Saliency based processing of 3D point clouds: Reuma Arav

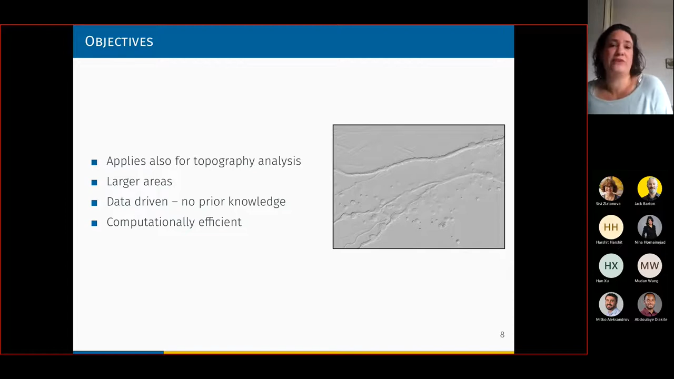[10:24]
and after the gullies, you notice the sinkholes, and only then you notice the flat surface. So that means that we can use visual saliency for analyzing the data. So what we thought, we thought of an idea and to,
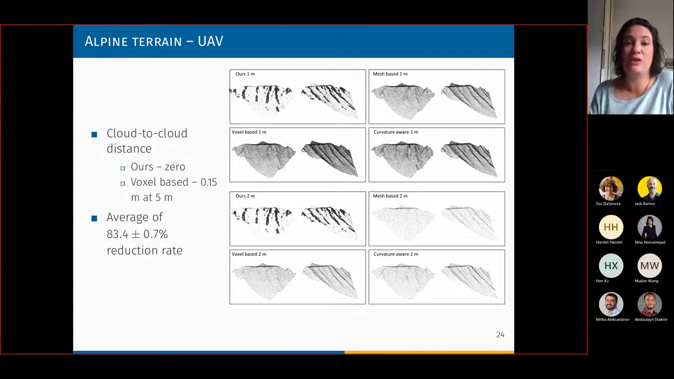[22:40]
So we can see here and here that we are not losing any information on the topography when using the, the saliency-based simplification. The last, the last example here with the, with the subsampling is what I showed you already,
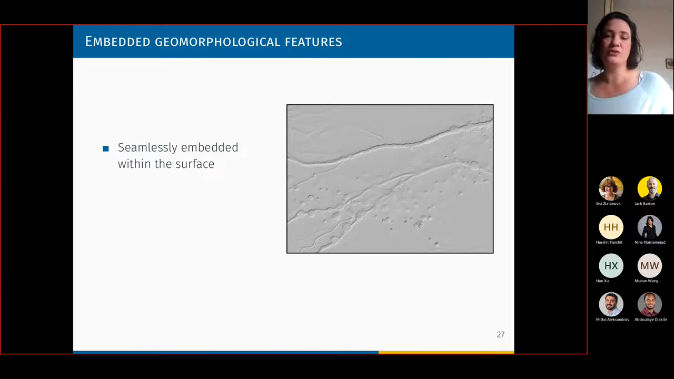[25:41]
And the problem with the, with geomorphological features is that they are seamlessly embedded within the surface. They are part of the topography. We, they don't stand out like buildings or poles or things like this. And, um, of course they have multiple shapes and forms with, we cannot say, okay, we're looking for a cylinder.
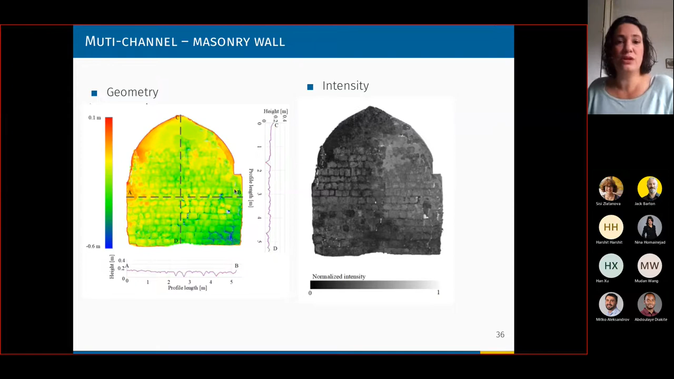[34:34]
And of course, if we use, if we would have used this picture only, or this information as is, we couldn't have found the, the masonry, the, the blocks themselves. Um, the thing is that when we are using only intensity, only the intensity channel, we can find some, some of the stones and, but if we're using the saliency base, you can see that with, when we're talking about saliency, we find much more, um, much more stones than before.
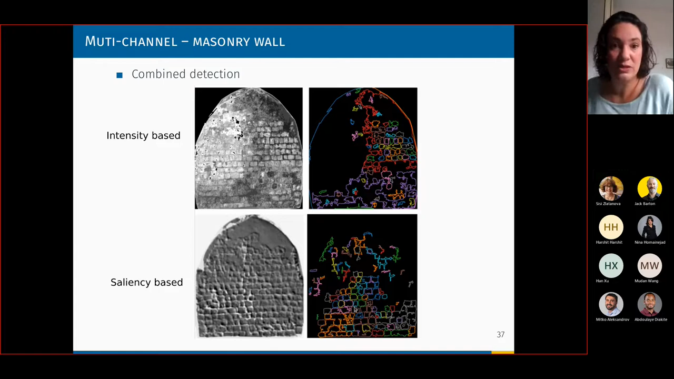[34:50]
If we are using both of them, you can see a much fuller, uh, and,